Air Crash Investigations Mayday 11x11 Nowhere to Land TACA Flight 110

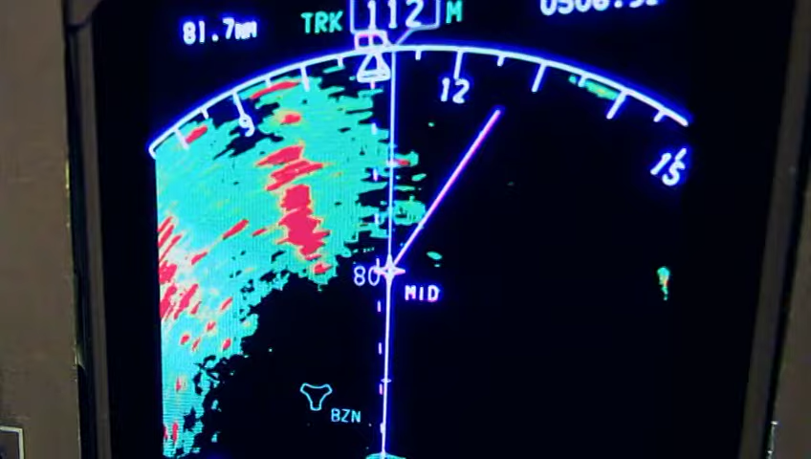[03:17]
To avoid dangerous storms, the crew tracks the weather with onboard radar.
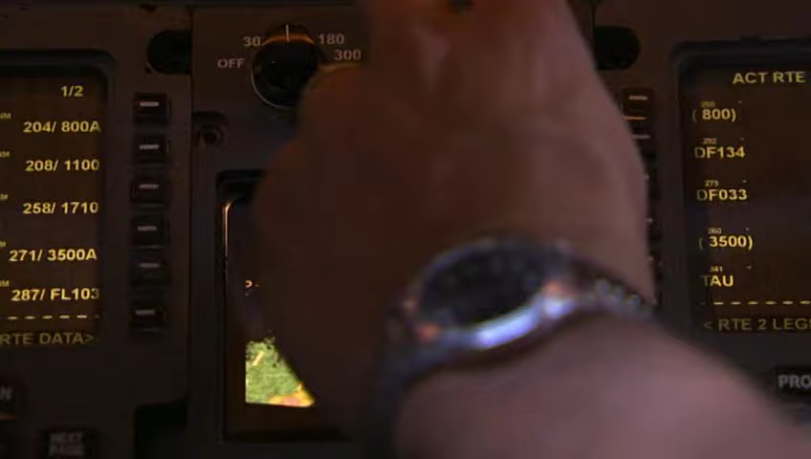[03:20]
But the technology has limitations.
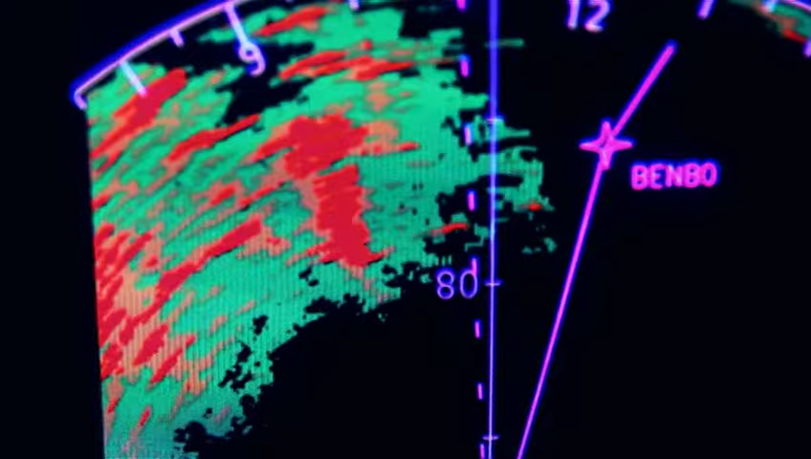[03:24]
Airborne weather radar typically operates in an X-band,